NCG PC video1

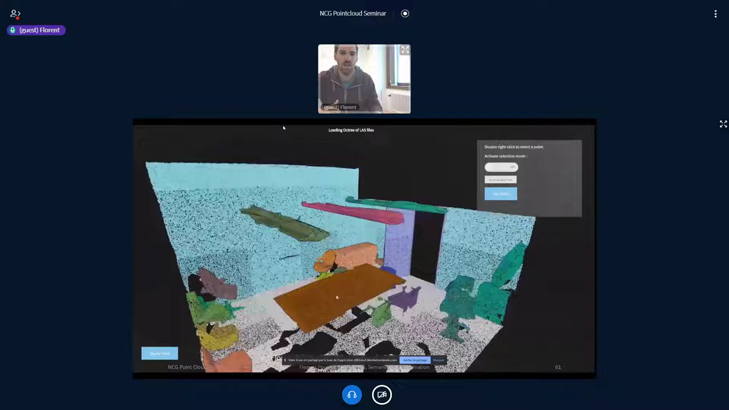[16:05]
and you can see here all the instance segmentation happening and then you can select of
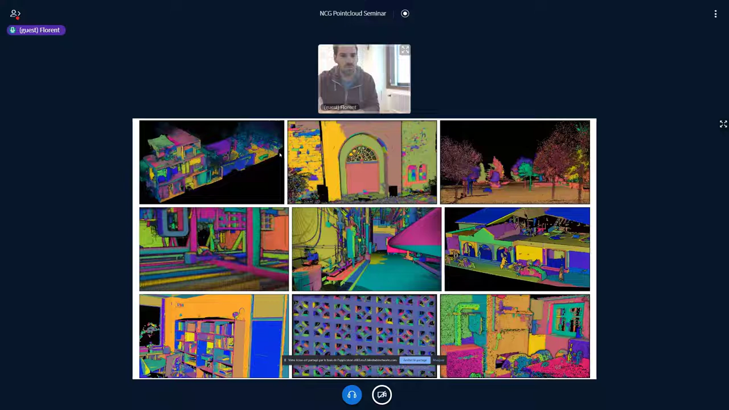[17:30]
where you can see that it's really nice and in generalize quite well two different scene with different varying density and so on and here is another example with
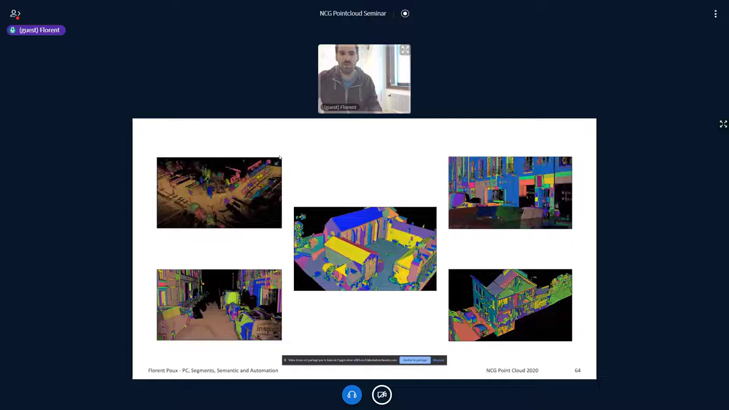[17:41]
other possible scenes so that is really encouraging and here but i think uh here will have a much nicer things
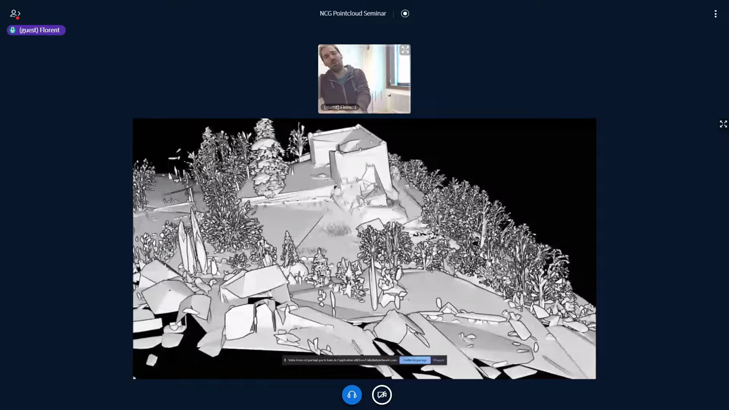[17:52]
here about the 3d modeling so basically using segment information directly to model and you can see how nice are the trees here uh to get an idea of the performance the point cloud here is
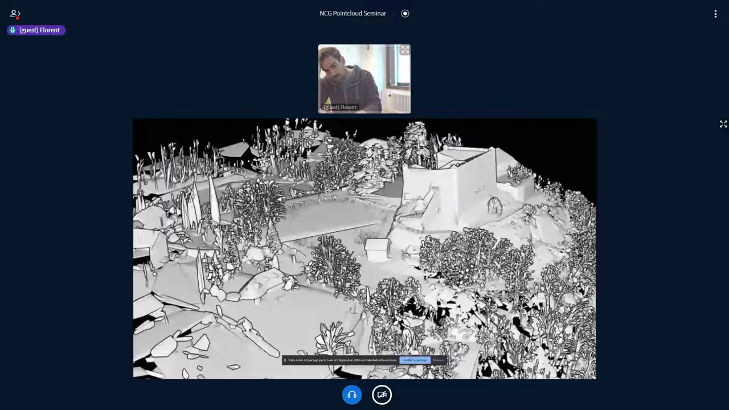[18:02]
100 million of points and you get um these results the the segmentation
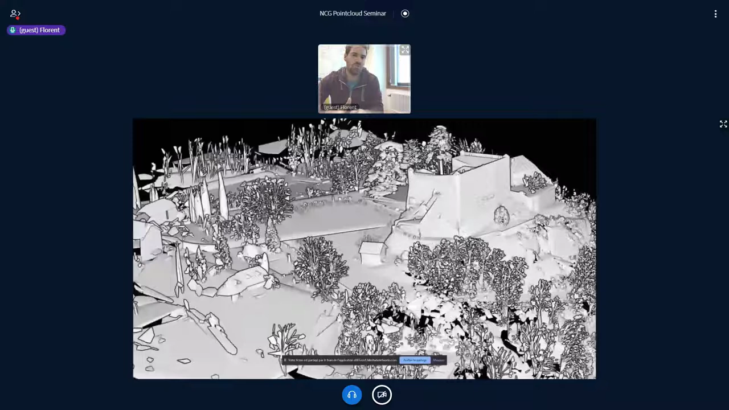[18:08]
run under 10 minutes and the modelization run for 300
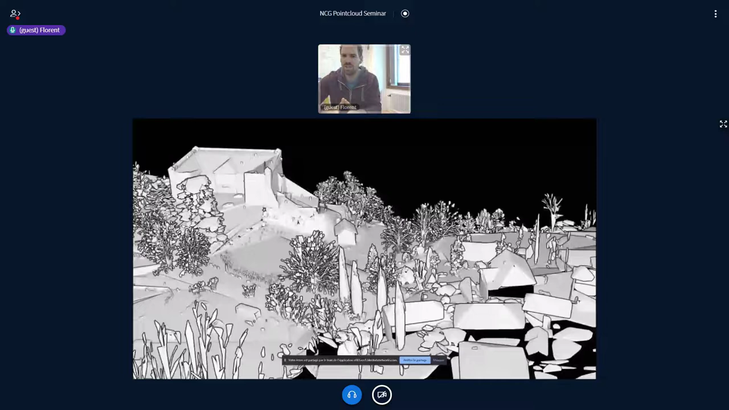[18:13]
seconds exactly the topology is totally wrong and messy but i like it
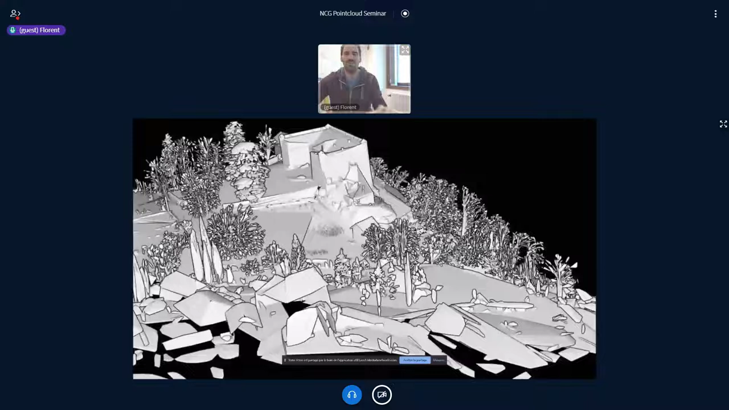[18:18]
it's quite uh artistic let's say at this point um and
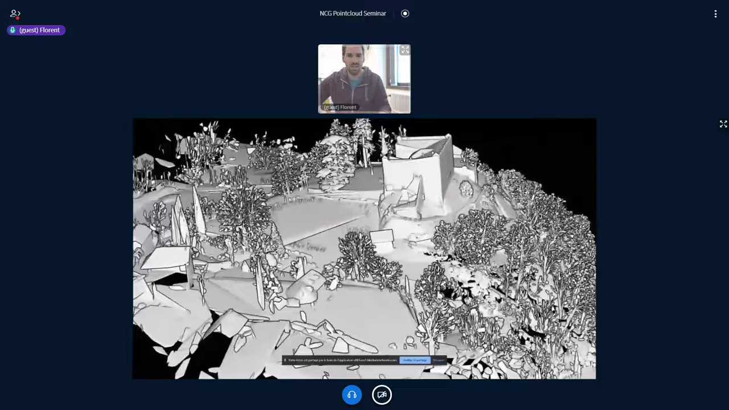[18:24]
of course i want to leave you with this to see all the depth
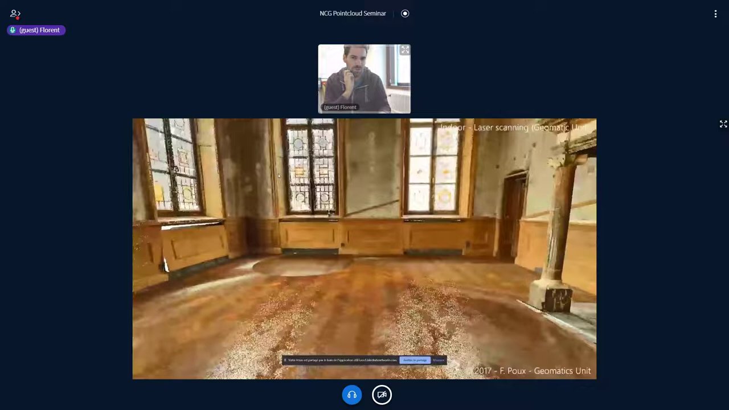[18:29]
that we can use point cloud with and here is this fun experiment uh playing with in real
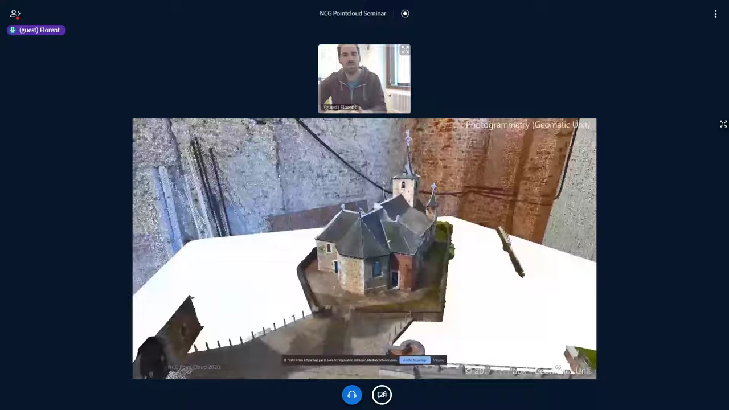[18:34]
time a different point cloud and setting them inside one another to see that we can really
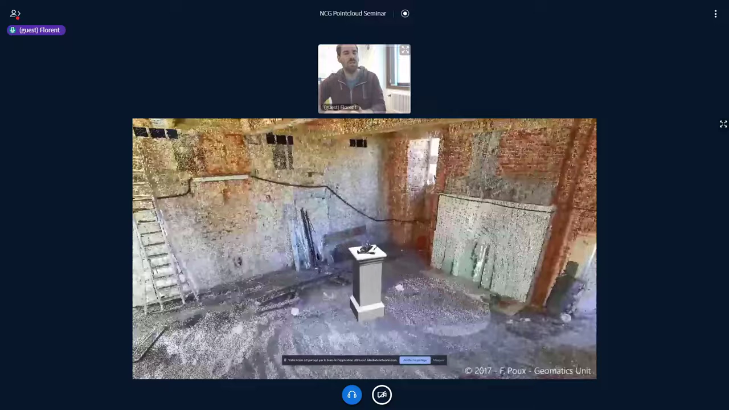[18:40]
access a very uh nice possibilities if we can